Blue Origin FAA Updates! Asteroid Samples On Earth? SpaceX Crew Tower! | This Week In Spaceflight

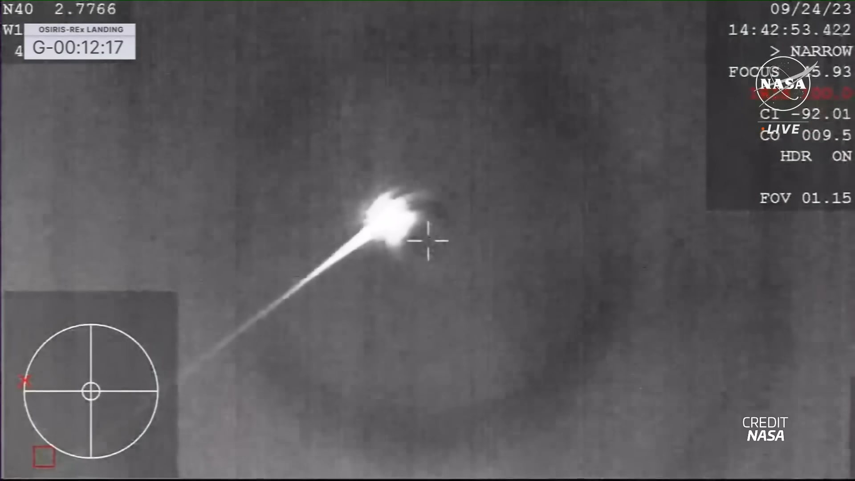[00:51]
The capsule had entered the Earth's atmosphere just 10 minutes prior while traveling at about 12 kilometers per second and sustaining up to 32 g's of deceleration.
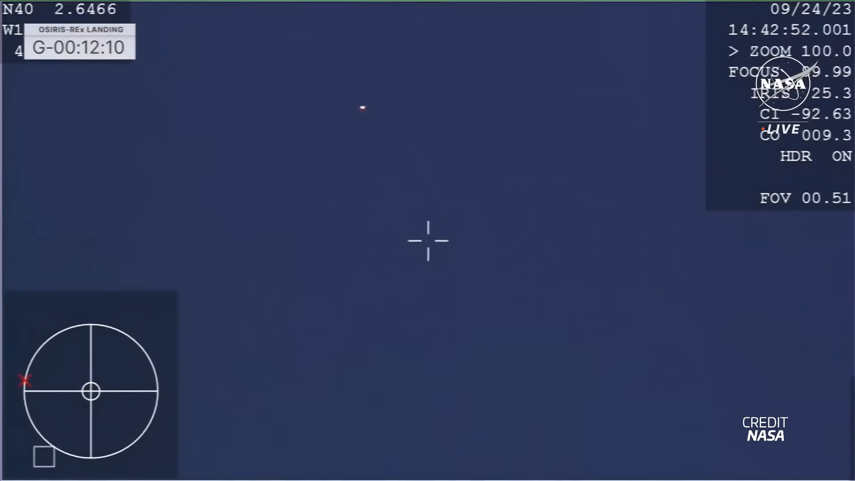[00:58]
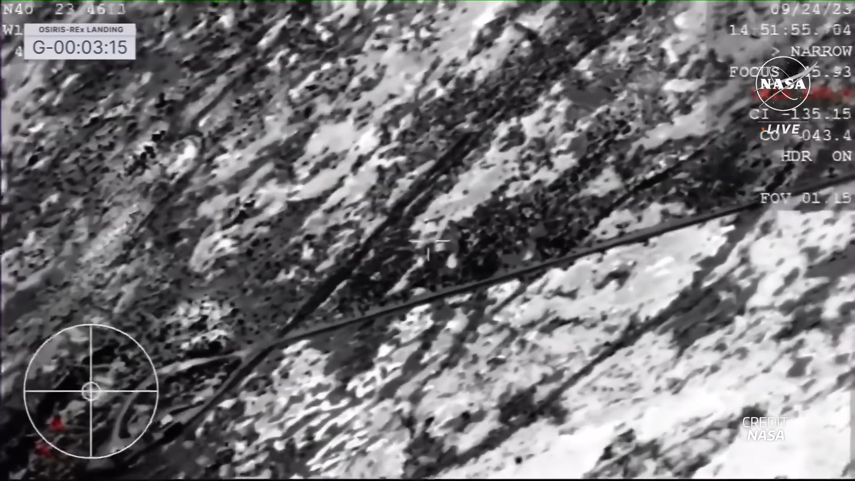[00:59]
Soon after the landing, recovery teams were deployed near the landing spot, which was conveniently located near a road. That's probably one of the most hilarious things about this event.
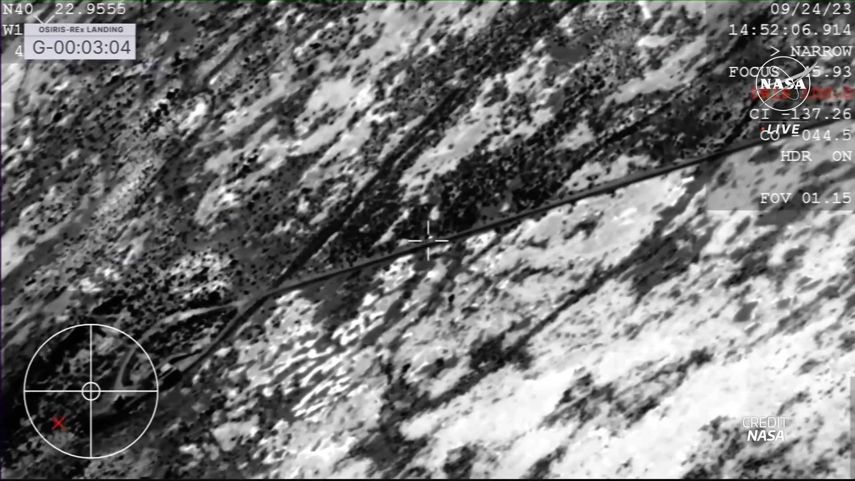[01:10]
It barrels through space on this few billion kilometers long trip, it enters the atmosphere sustaining tremendous temperatures and forces,